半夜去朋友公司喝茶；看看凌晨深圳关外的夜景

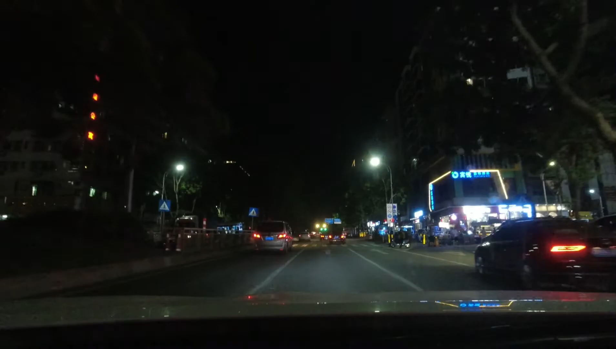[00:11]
在正中心就会比刚才我们看的工业区比较热闹很多这些餐饮里面的人也会比那边多一些
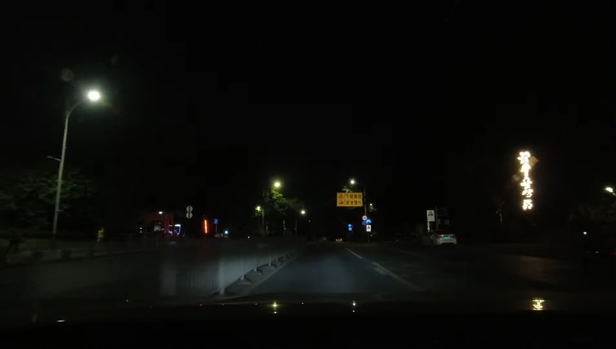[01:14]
右边这个叫望牛亭公园是一个小公园一个小山包吧可以来这里爬爬山然后到水库走一走
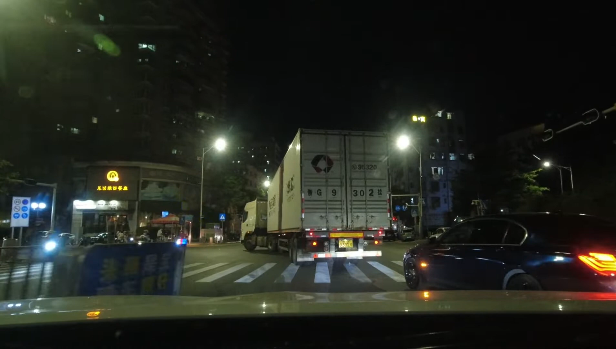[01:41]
这一带就算是白石下社区了浮永的镇中心因为他的镇政府啊商业中心都在这一带这辆逆行了这个月壁闪光灰竟然还逆行这给大深圳丢脸啊
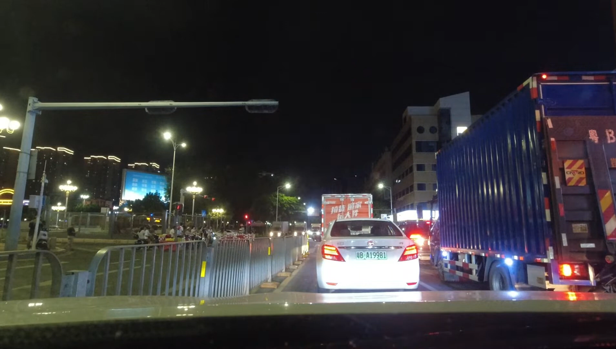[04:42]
变化最大的是沙井沙井最近几年一直在做大的建设对于看起来比以前变化大的很多浮游相对来说比较保守一些
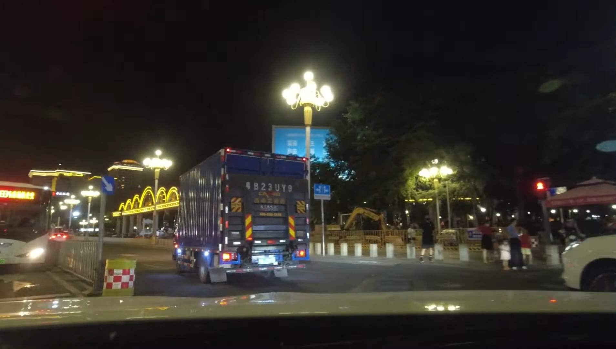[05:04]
这里是万福广场当年有个民工接舞团上过春晚应该是和凤凰传奇同一年上的他们就是在工厂打工然后就来到万福广场下了班就来这里练习
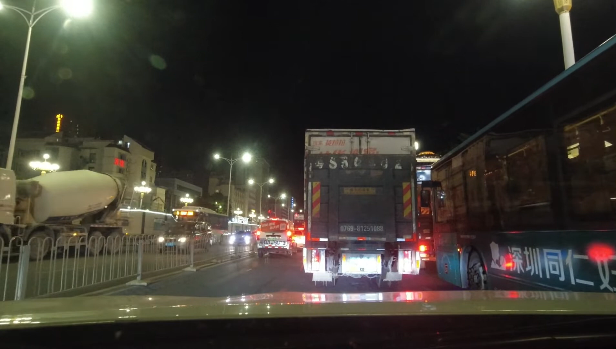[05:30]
万福广场后面就是它的类似于文化馆有唱歌还有那个新华书店一些其他的小的艺术活动现在主要就是晚上的一个休闲广场
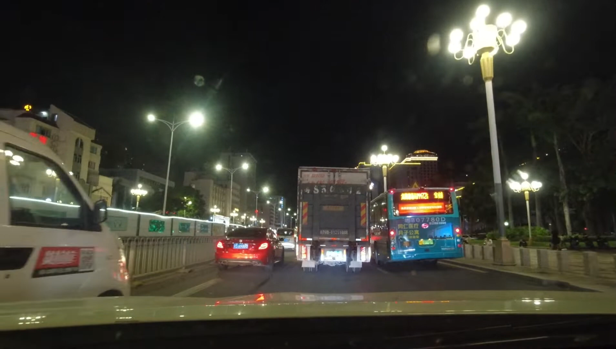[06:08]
前面这个圆顶的酒店就是它上面是那个旋转酒店保利来
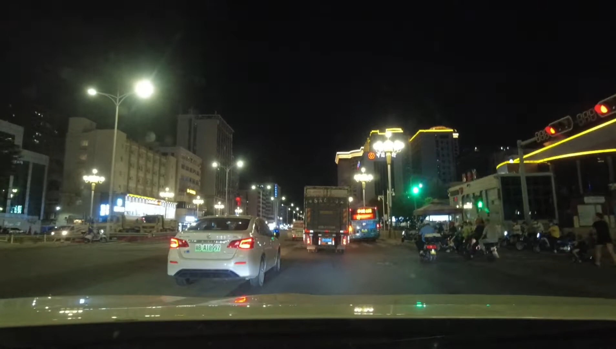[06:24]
上面那个餐厅呢它是一直在转的这里就不太好停车了所以还要找一个地方停车
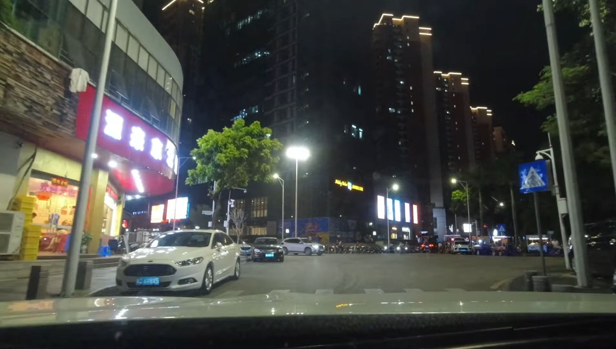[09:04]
这个位置是派出锁
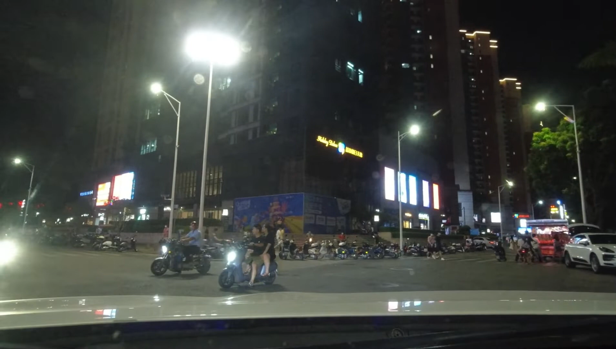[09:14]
这里是福永汽车站
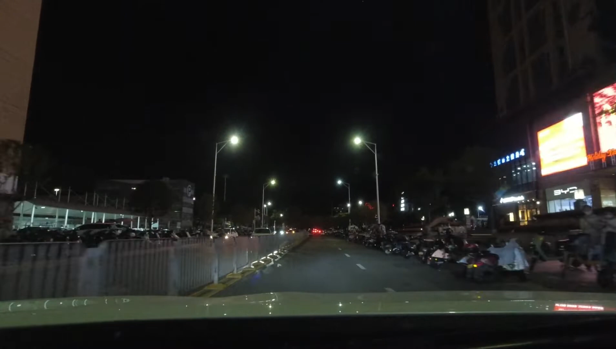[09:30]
我们现在去这个一天假日天地在这里停车